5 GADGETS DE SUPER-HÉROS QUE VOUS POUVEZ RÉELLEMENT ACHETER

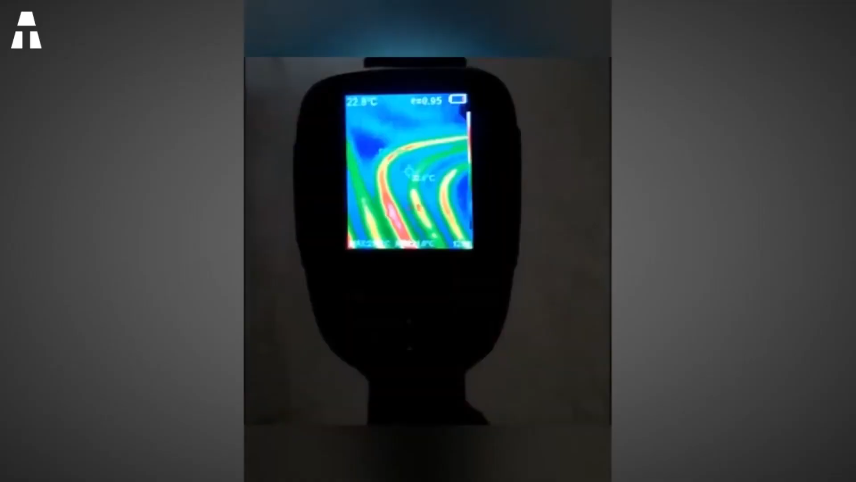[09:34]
sur 240 pour plus de détails et de précisions et une facilité de lecture hors normes la caméra thermique conçue par xin thai store
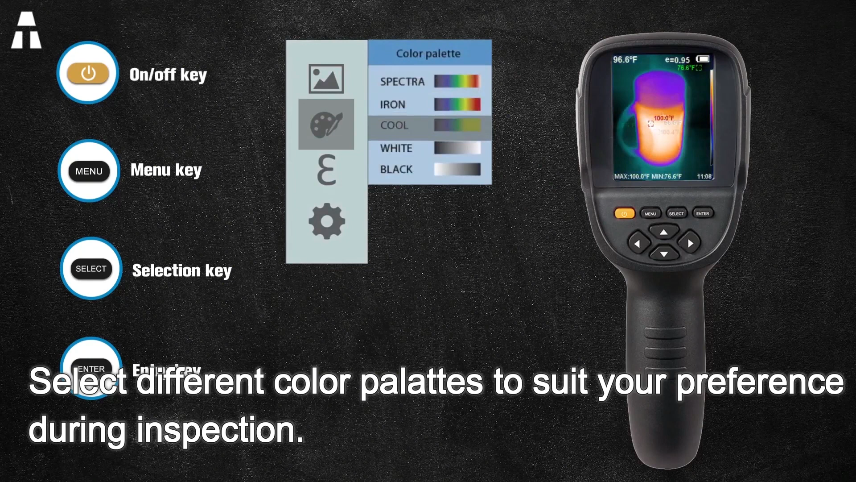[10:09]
On screen: max 100.0°F, min 76.6°F
vous offre cinq palettes de couleurs d'échelle rendant les lectures plus utiles et simples à utiliser
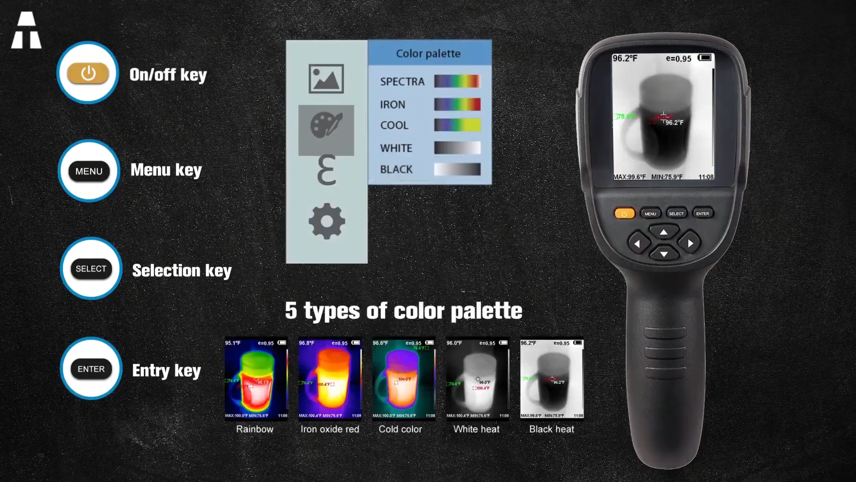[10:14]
choisissez
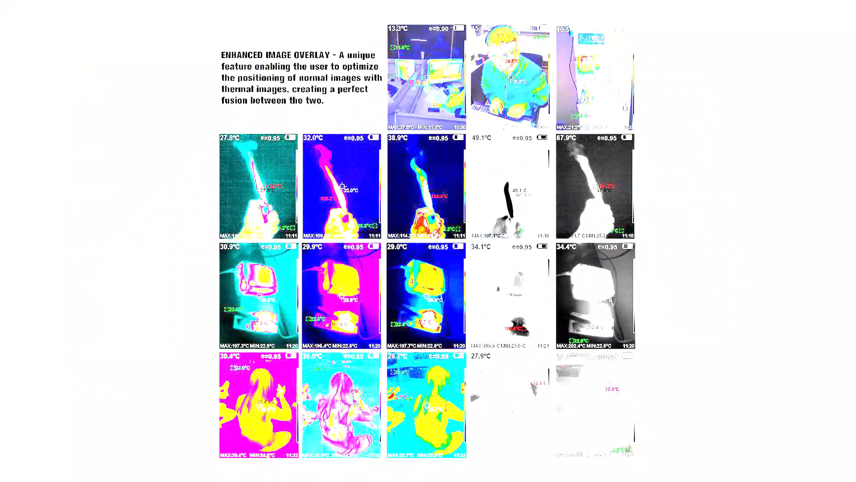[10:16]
entre le mode arc-en-ciel le mode rouge faire le mode
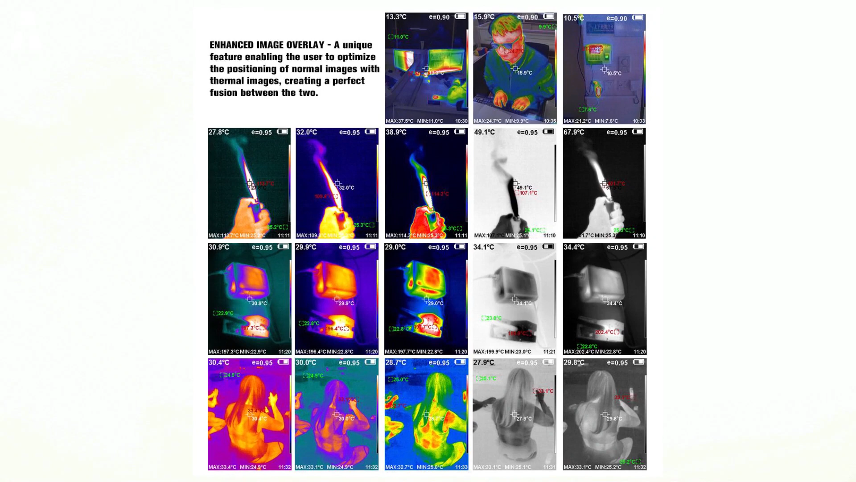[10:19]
couleur froide ou noir et blanc l'écran couleur mesure 3 pouces 2 et
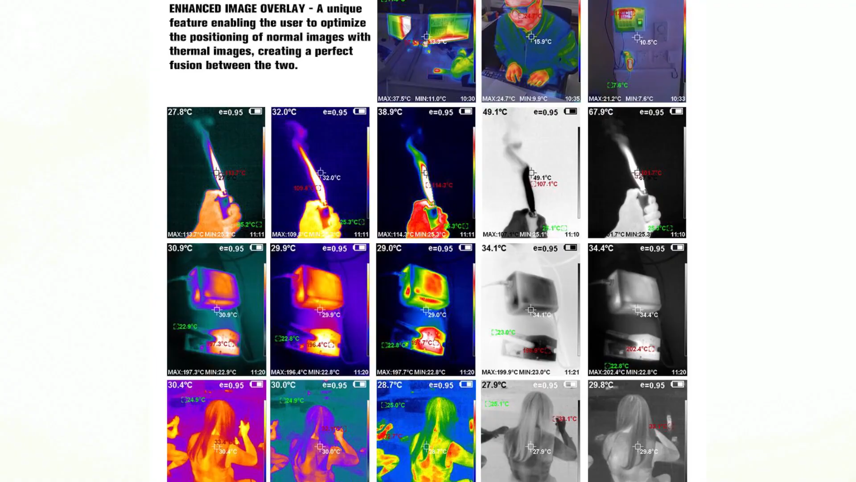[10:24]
rend le travail et le rendu final plus précis
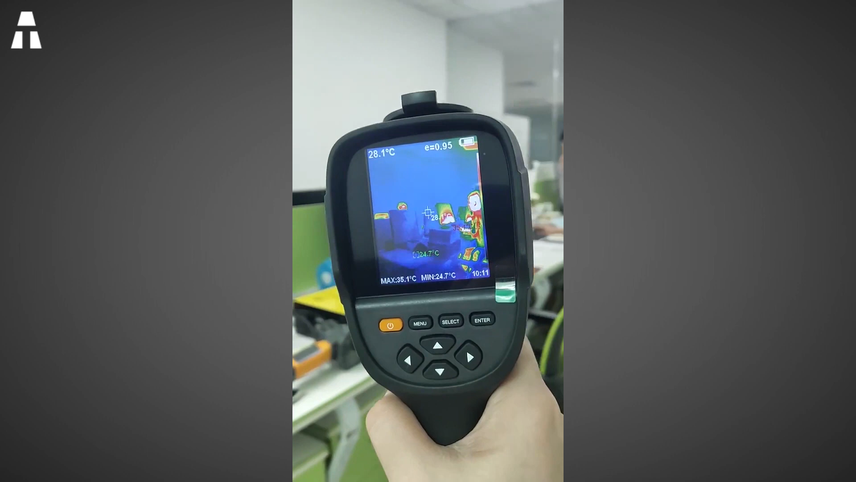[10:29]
On screen: spot 28.1°C, max 35.1°C, min 24.7°C
grâce à l'excellente intégration de la température de surface et de l'imagerie thermique en temps
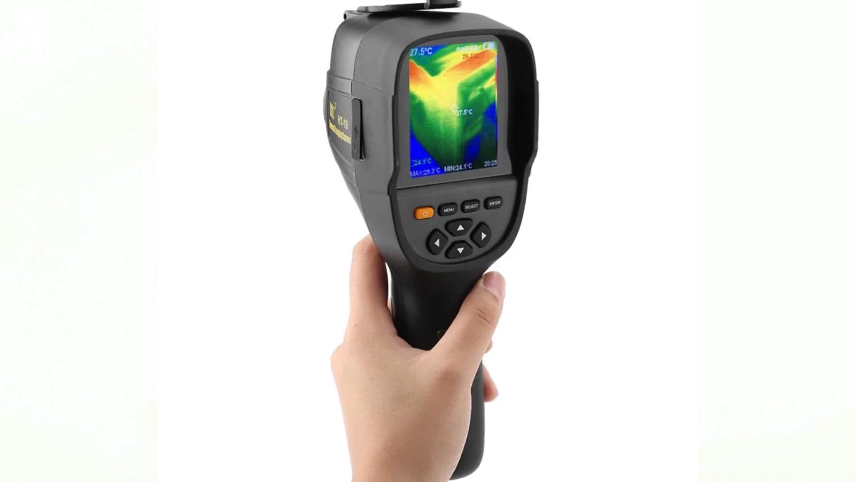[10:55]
sans besoin d'apprentissage spécial cet appareil
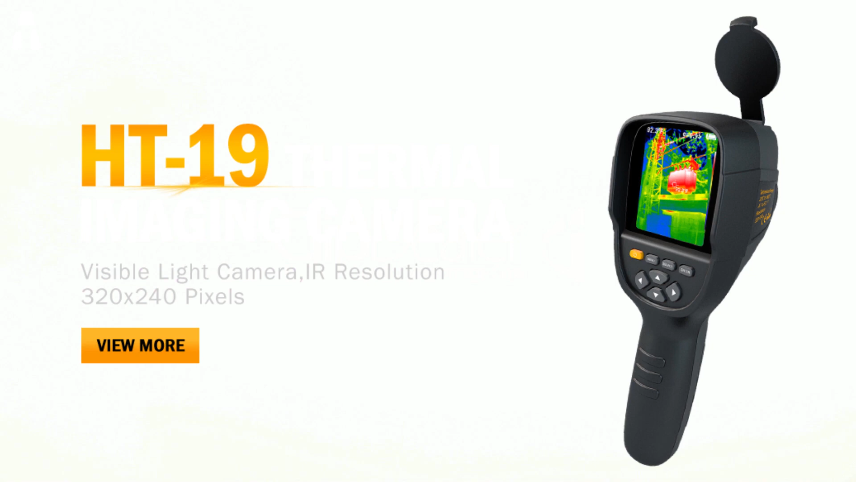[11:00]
est léger avec une batterie rechargeable pour deux à trois heures de travail continue sur une seule charge une poignée
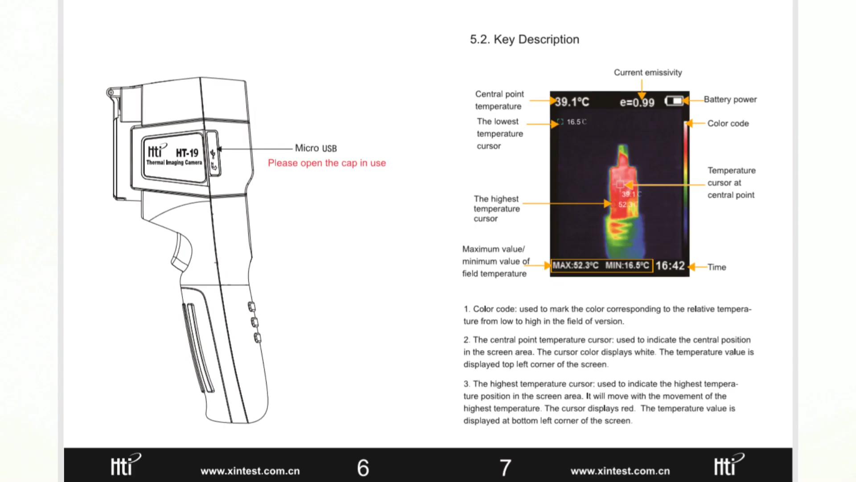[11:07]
On screen: spot 39.1°C, max 52.3°C, min 16.5°C
ergonomique vous permet de le tenir facilement il est simple de